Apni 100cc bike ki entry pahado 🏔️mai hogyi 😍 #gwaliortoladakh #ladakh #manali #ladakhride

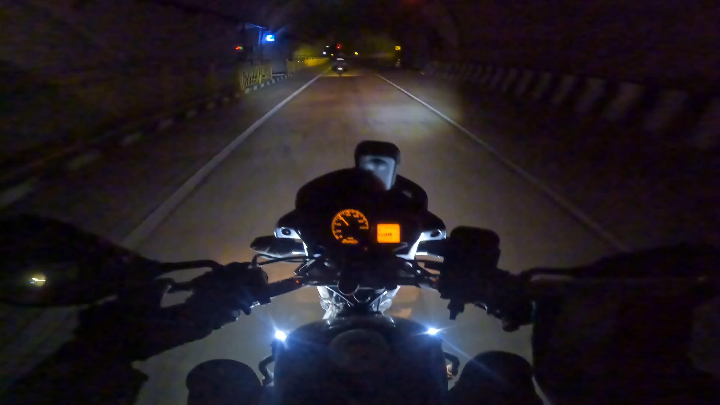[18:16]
प्रॉपर भी नहीं है और से अंदर बढ़ा बाई अपनी फॉपलाइट जानने पड़ रही है इस लोज़े ले के लिए
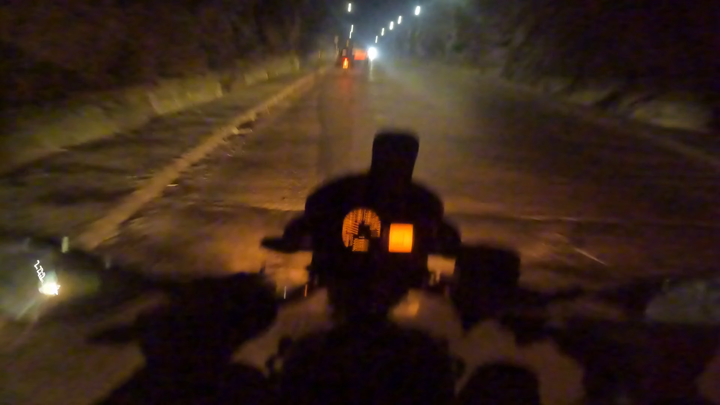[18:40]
इस पिछले टाइम जबा� पानी का समय था और भाई अभी देगी बना प्रॉपर तरीके से बनी भी नहीं है पूरी कच्छी रगी प्रलस्टर वगर भी नहीं हुआ है अब कोई लाइटनिक मेरे लेफ्ट साइड देखिए पत्त्रों का पाड़ वाई क्या